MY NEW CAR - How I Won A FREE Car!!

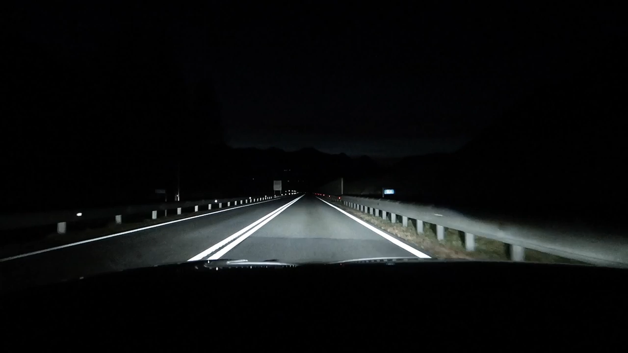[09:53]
normally when another car drives the other way the big lights should switch off so let's give it a go we need a car here it is here he is here he is